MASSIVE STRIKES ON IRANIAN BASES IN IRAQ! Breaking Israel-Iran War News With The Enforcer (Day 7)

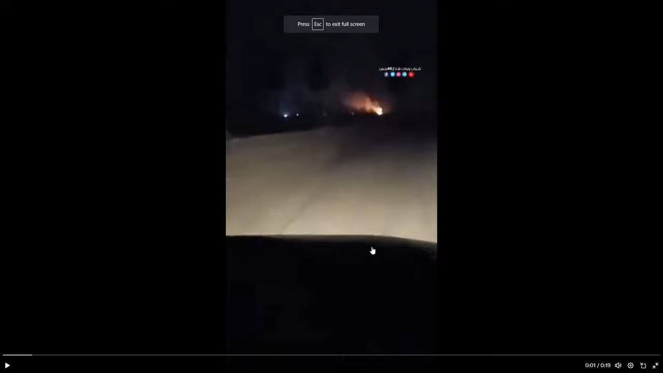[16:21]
there was once again a massive explosion at possibly a third military base that has also been stricken just within the last hour. Here's the video of that explosion. Yo, Ali! Yo, Ali!